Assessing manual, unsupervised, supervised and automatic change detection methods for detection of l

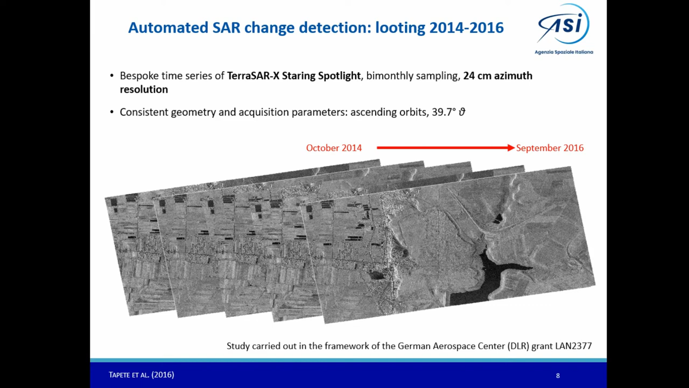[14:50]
using 24 cm azimuth resolution data, acquired every two months, so in a very consistent way. For the first time, this site was monitored regularly, so our assessment could be compared month by month.
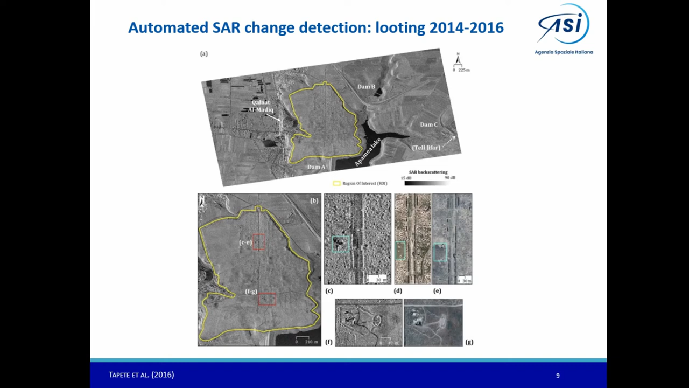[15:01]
Using the very high resolution of this data, we were able, for instance, to extract the feature as the SAR texture.